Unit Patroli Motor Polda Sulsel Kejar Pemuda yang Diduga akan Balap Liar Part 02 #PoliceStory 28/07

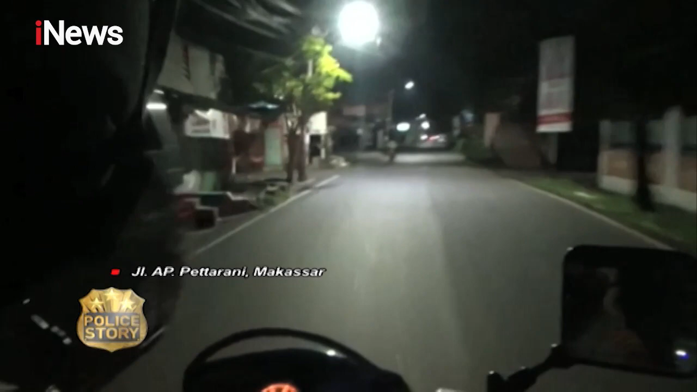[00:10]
Tim 2 unit patroli motor polda Sulawesi Selatan mengajar seorang pemuda yang diduga akan melakukan balap liar.